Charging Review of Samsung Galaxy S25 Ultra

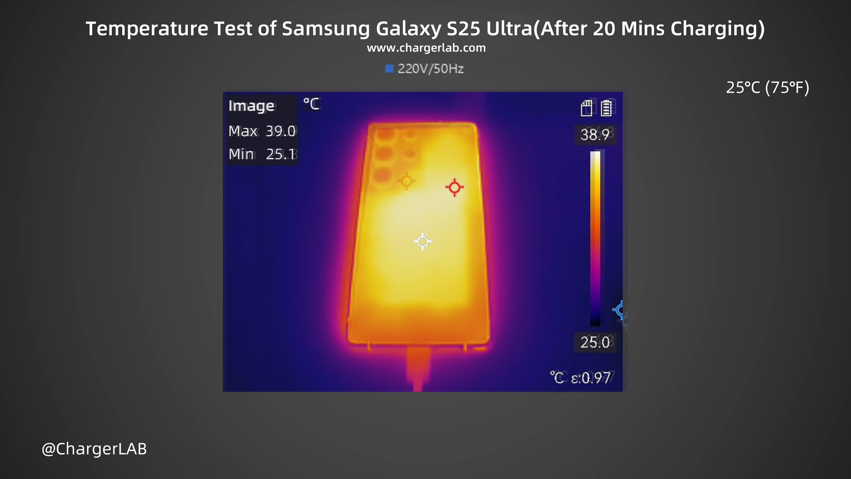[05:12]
On screen: scale top 38.9°C, scale bottom 25.0°C
After 20 minutes, the maximum temperature on the front is 36.9 degrees Celsius. The back is 39 degrees Celsius. After 30 minutes, the maximum temperature on the front is 32 degrees Celsius. The back is 33.7 degrees Celsius.
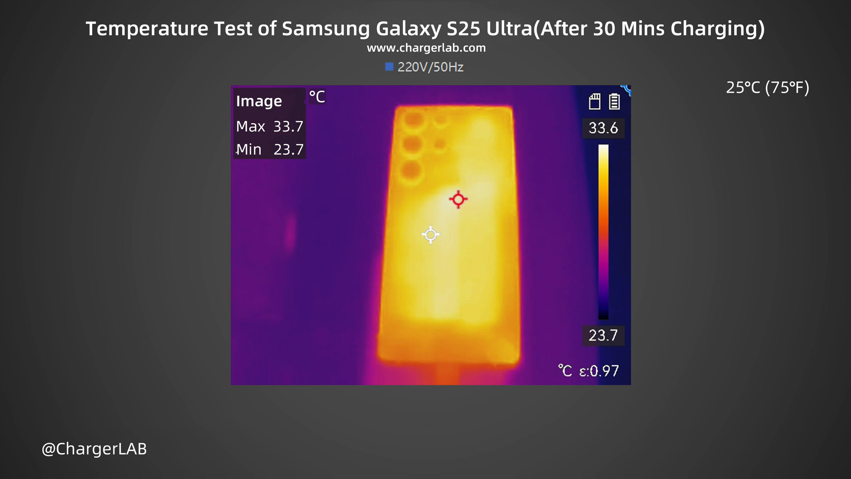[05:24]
On screen: max 33.7°C, min 23.7°C, scale top 33.6°C, scale bottom 23.7°C
At this time, the battery is about 80% and the temperature has dropped significantly. During charging, the temperature on the back is slightly higher than that on the front.